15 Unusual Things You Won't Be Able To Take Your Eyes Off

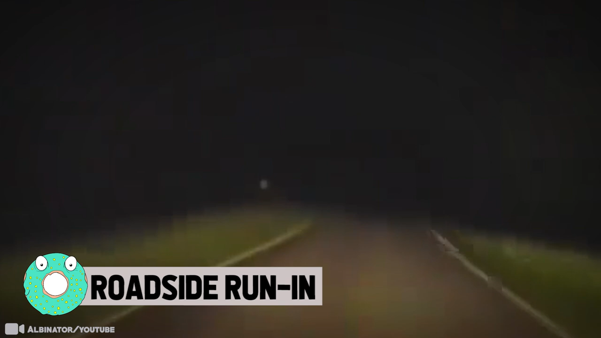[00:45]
Roadside Run-In You can see in this dash cam footage capturing a car's long dark ride down a country road with only its headlights to illuminate the night.